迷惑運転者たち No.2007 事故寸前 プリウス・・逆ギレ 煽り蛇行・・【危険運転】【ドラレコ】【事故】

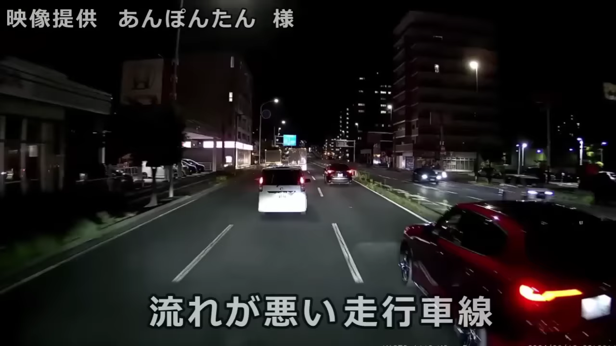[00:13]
何が落ちてんの、おい、さっきからよ、ちょっと先の方でバンバン車入ってるし、はぁ、あ、何があった、なんかただただ走ってるトラックいるな、おい、これはもう致命切れたな、おい、